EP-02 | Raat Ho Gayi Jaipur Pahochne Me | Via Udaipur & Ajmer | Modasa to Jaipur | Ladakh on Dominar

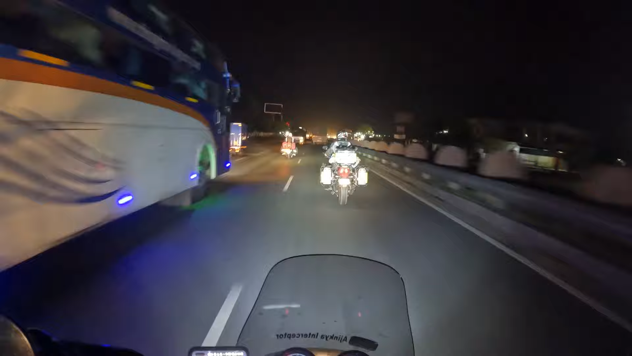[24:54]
दिस इज जयपुर सिटी, टाइम हो रहा है 11:16 रात का,